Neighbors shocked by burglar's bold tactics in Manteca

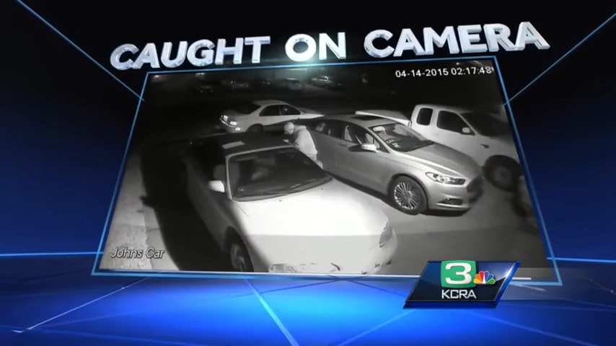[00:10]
SEVERAL CAMERAS WERE ABLE TO CAPTURE A CLEAR PICTURE OF THE THIEF. TONIGHT PEOPLE WHO LIVE IN THE NEIGHBORHOOD SAY HE STOLE HUNDREDS OF DOLLARS WORTH OF ITEMS.
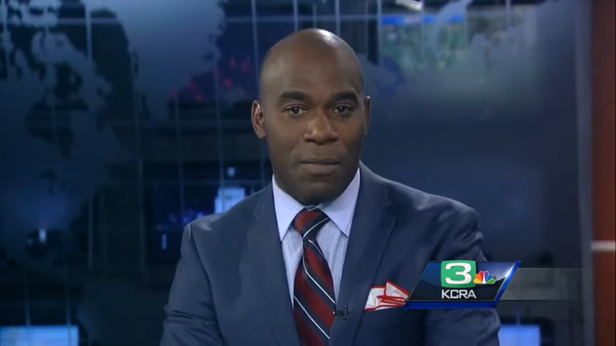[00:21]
KCRA 3'S KATHY PARK REPORTS NEIGHBORS WANT HIM OFF THE STREETS BEFORE HE STRIKES AGAIN. TAKE A GOOD LOOK AT THIS SURVEILLANCE VIDEO FROM EARLY TUESDAY MORNING.
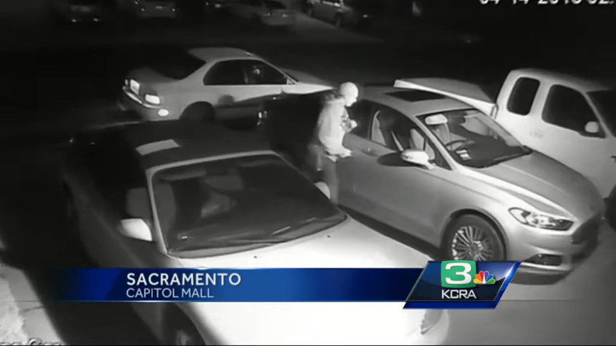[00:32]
YOU SEE A MAN GETTING OUT OF HIS CAR TRYING TO BREAK INTO THESE VEHICLES PARKED ON THE DRIVEWAY. HE CHECKS THE DOORNOB, DOESN'T OPEN.